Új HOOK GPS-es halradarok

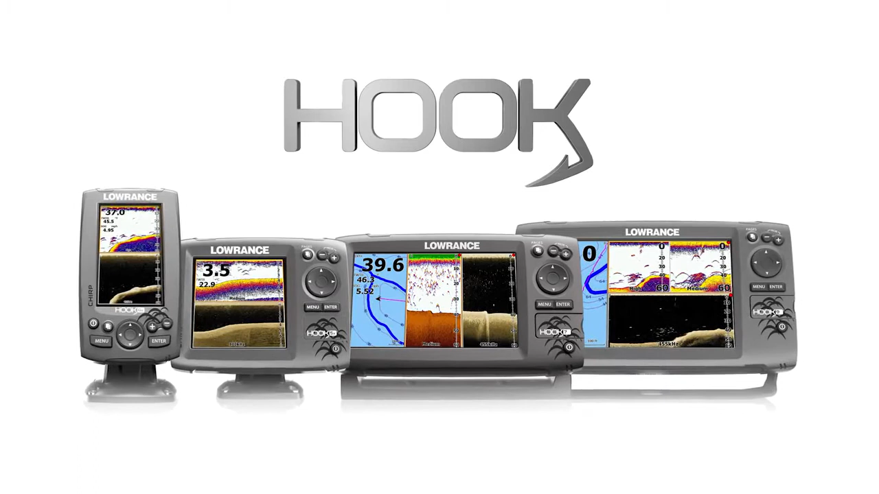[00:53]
No gimmicks, no skimping or shortcuts. Just the basics the way they were meant to be, reliable, well made and perfectly suited to your lifestyle.
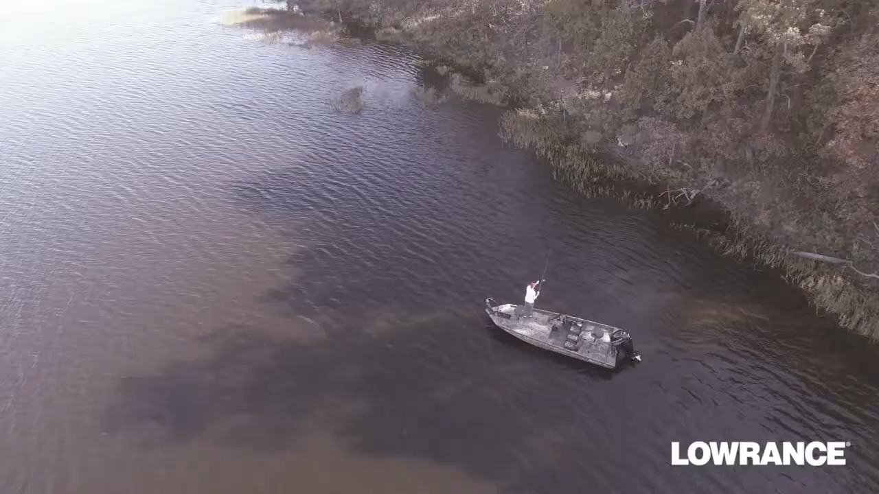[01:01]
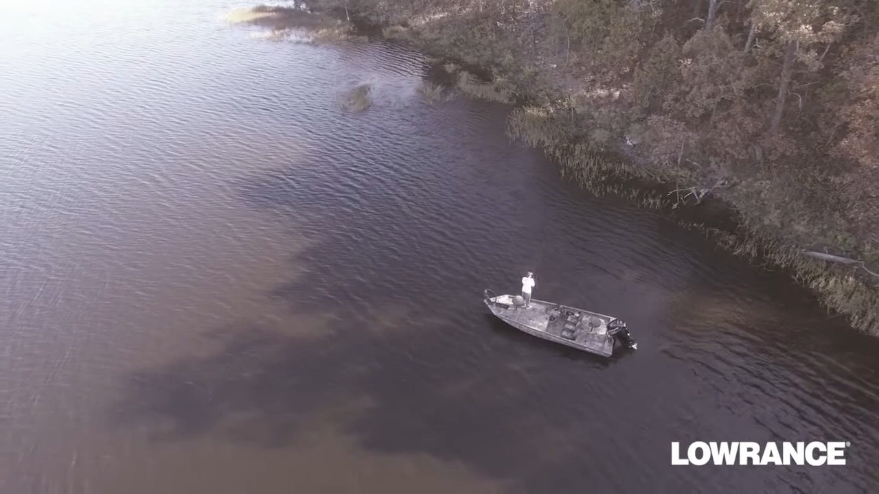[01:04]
All at a price that's honest and makes good sense.
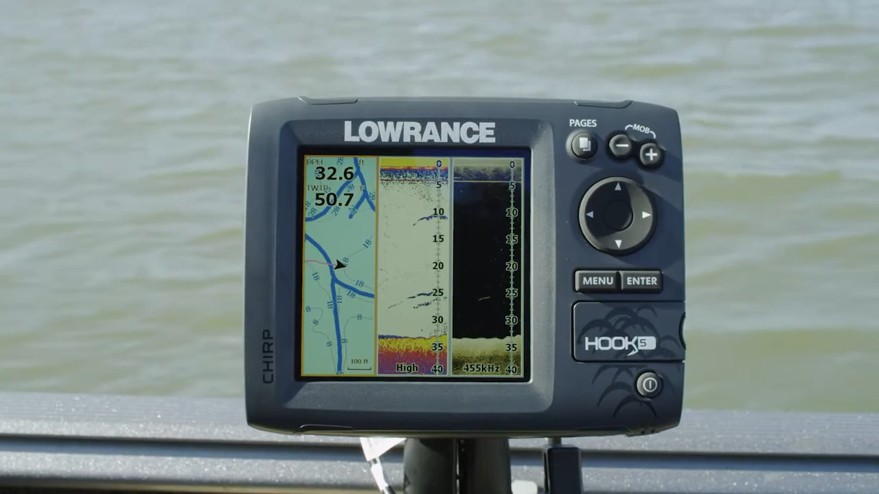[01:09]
The essential features from our legendary leadership in marine electronics are built into every Hook model.
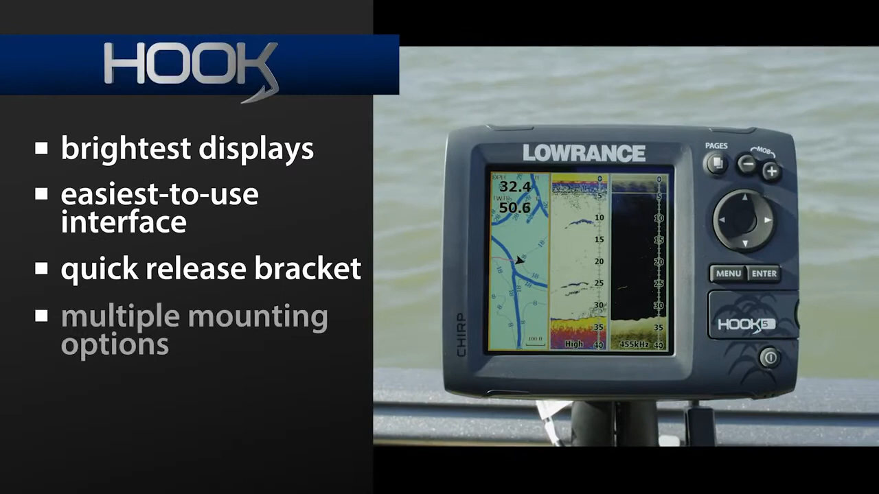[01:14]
The brightest displays, the easiest to use interface, the quick release bracket and multiple mounting options,
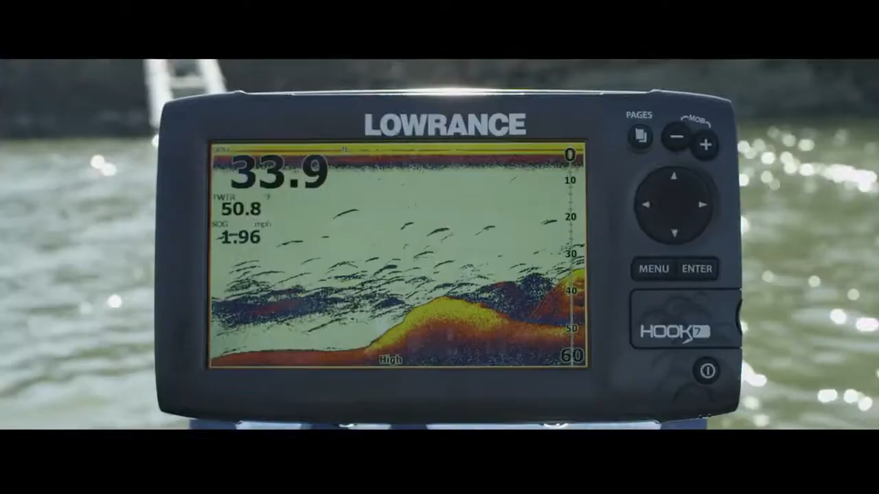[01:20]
as well as chirp sonar for the best target separation and minimal clutter.
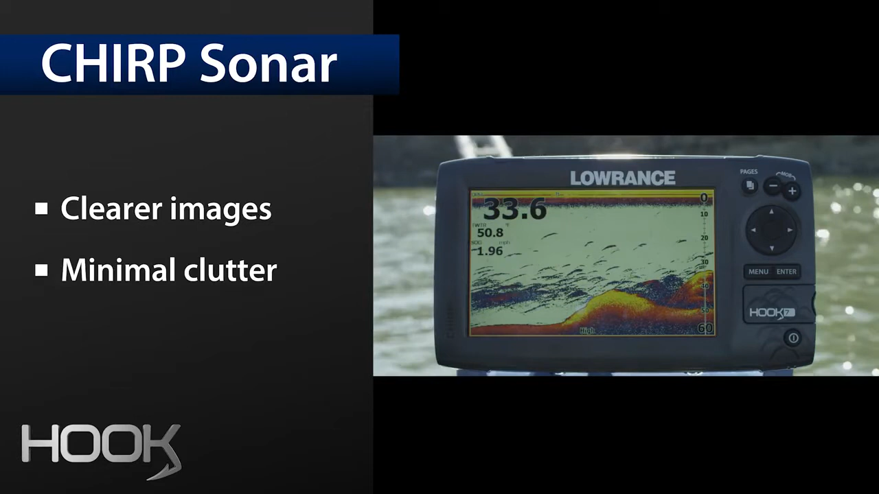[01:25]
Advanced signal processing for hands-free automatic tuning.
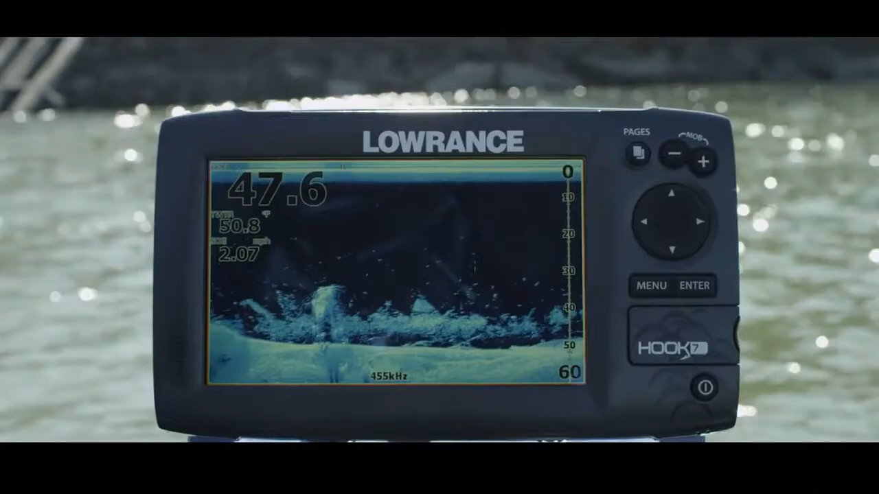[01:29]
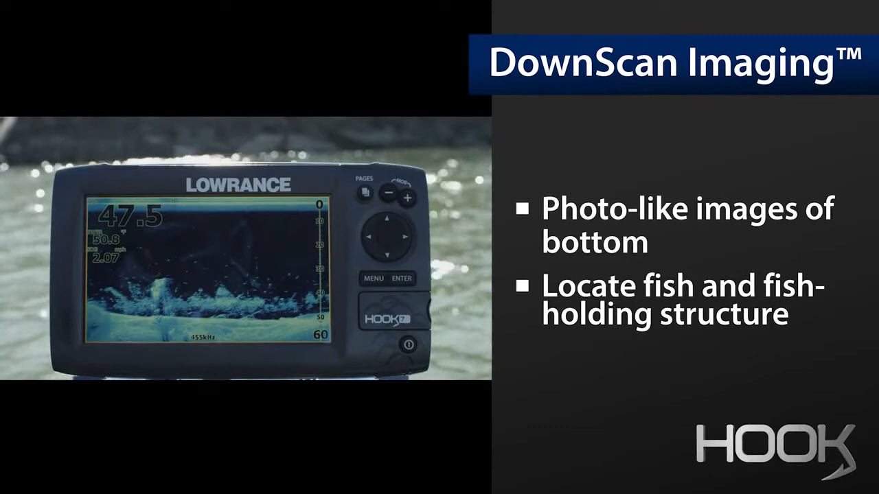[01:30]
Downscan imaging for photo-like images of the water column and structure and bottom.
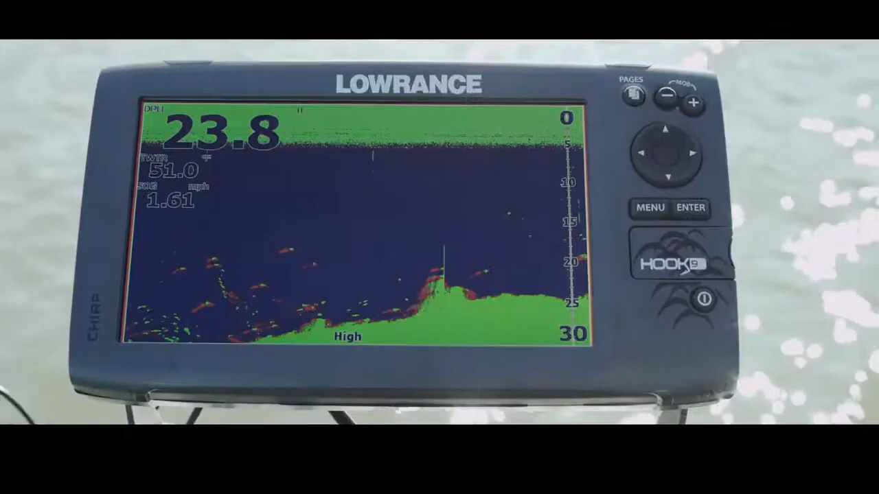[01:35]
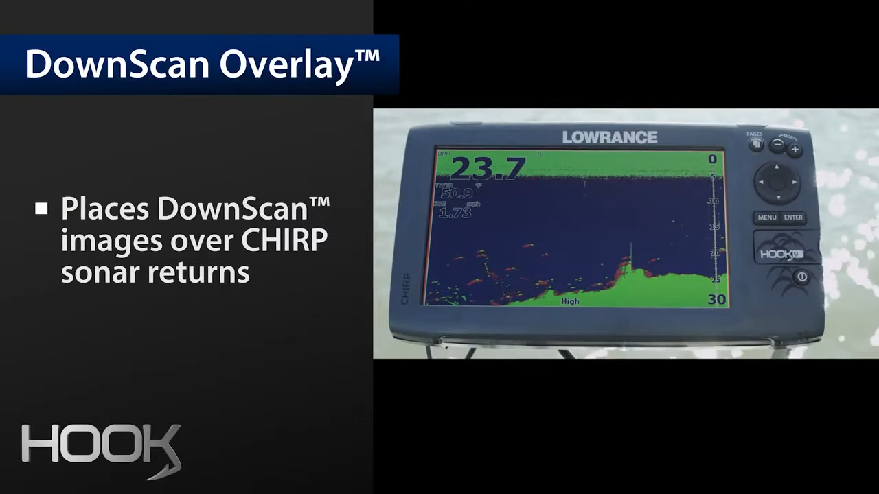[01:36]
Downscan overlay for making those fish holding tight to cover an easy target.
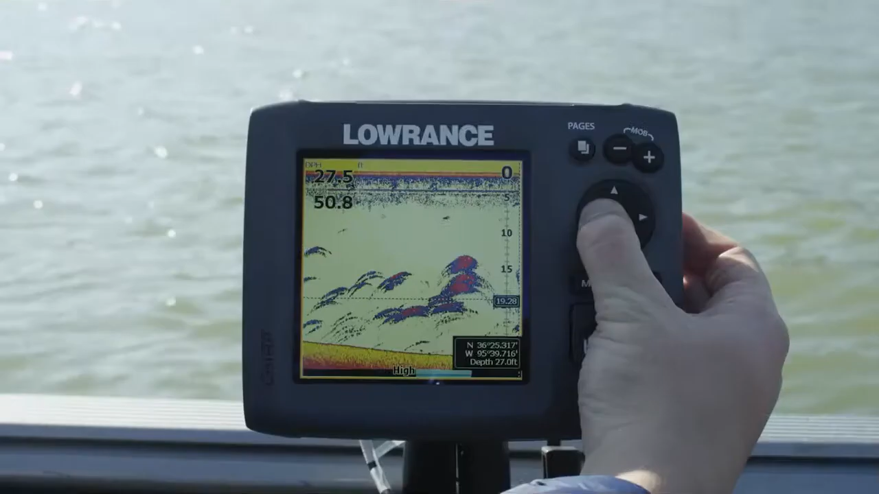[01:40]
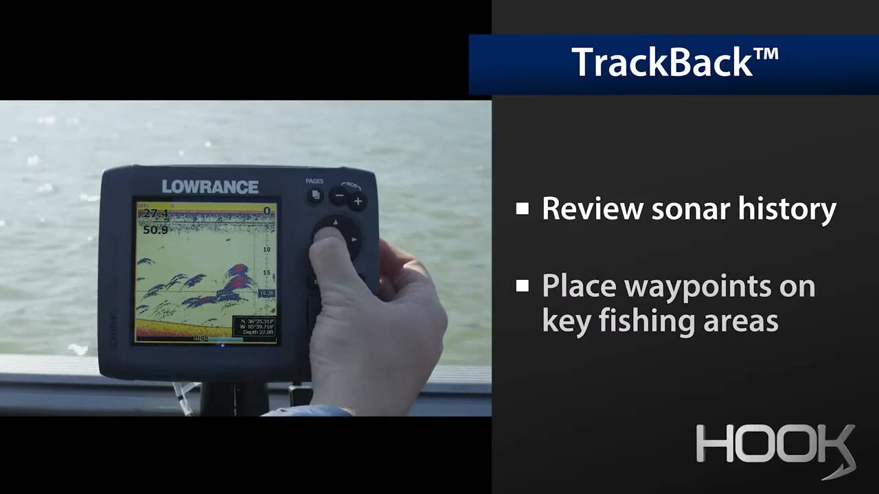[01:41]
trackback for reviewing sonar history and taking a closer look. Hook combos have the widest choice of compatible mapping.
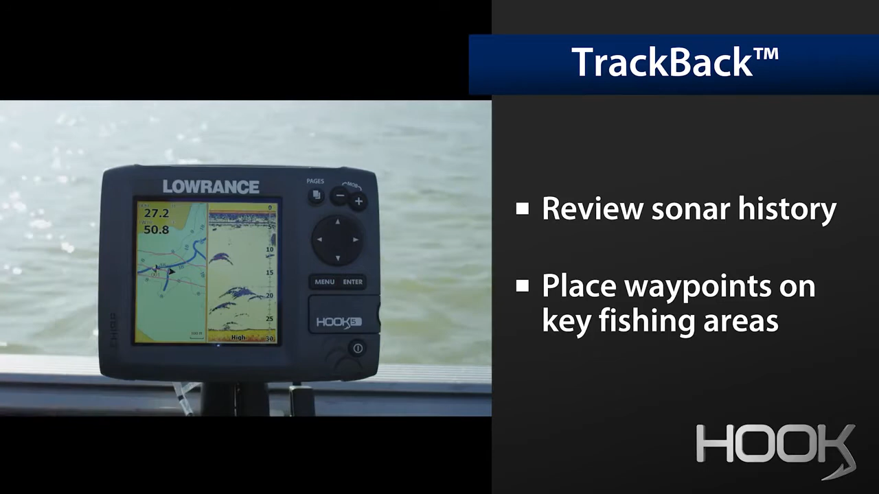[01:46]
All of these features are packed into one head unit and one transducer.